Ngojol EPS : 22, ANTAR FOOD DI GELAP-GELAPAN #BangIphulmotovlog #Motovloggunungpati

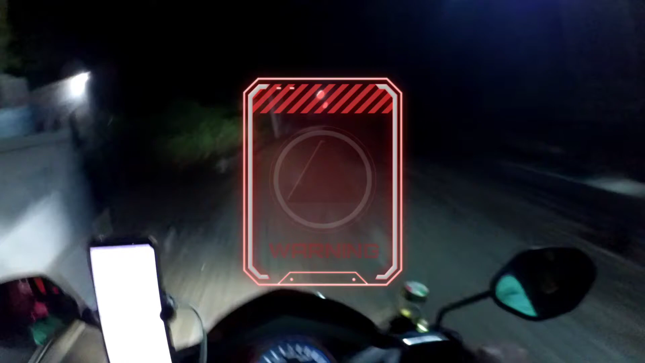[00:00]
Kalau dulu saya pernah ngantar daerah sini itu belum ada kayak penerangan jalan kayak gini ya.
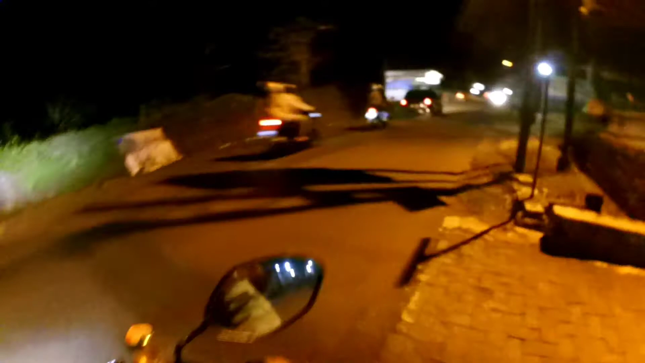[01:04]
Ini ngirimnya di daerah perumahan di Mangonsari. Tapi...
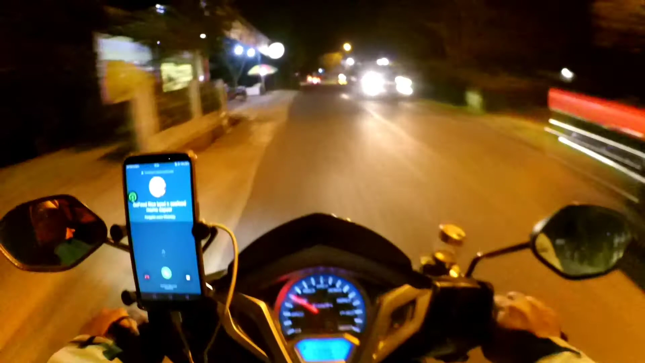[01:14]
Ini perumahannya agak pelosok ini ya. Nanti lewatnya hutan-hutan ini. Ini saya... Ngajak istri buat nemenin ini ya. Karena ini udah malam. Nanti ngantarnya juga di... Apa ya... Lewatnya... Di hutan nanti ya. Nanti kita lihat aja... Eee... Jalannya seperti apa. Terus yuk...
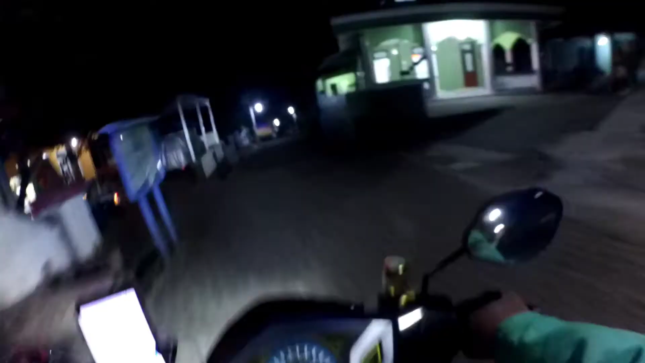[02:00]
Oke ini masih di daerah Mangonsari ini ya.
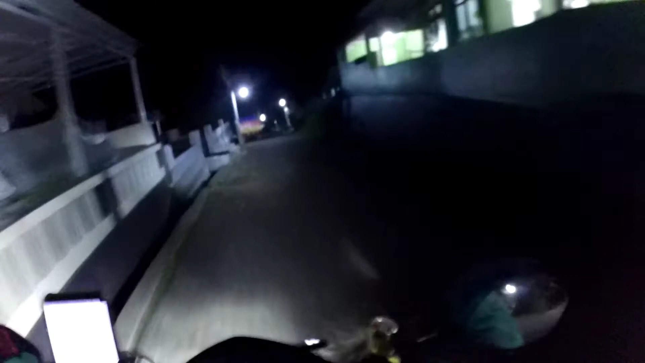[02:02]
Ini masih banyak...
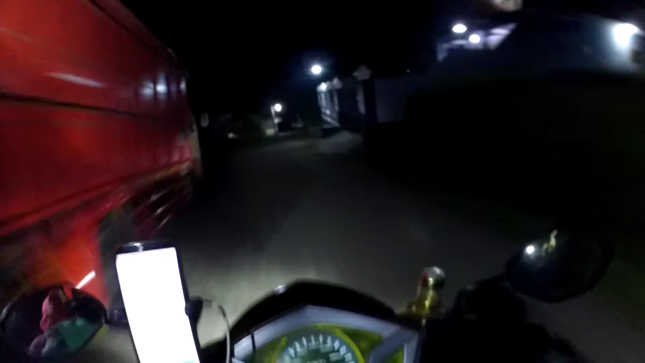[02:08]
Apa ya rumah-rumah perkampungan ini.
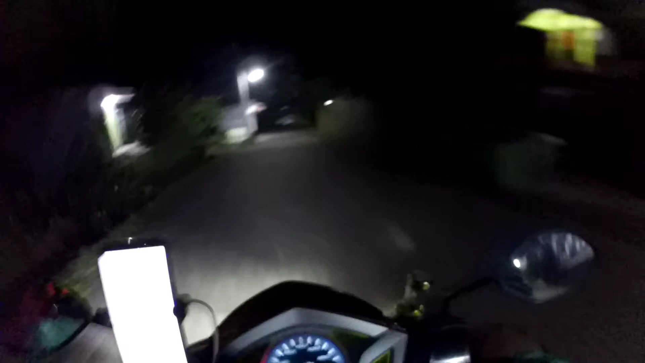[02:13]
Masih agak rame ini ya. Ini semakin turun, semakin turun. Ini udah agak... Mulai... Gelap-gelap ini ya. Rumahnya juga semakin... Kurang ini. Ini udah mau...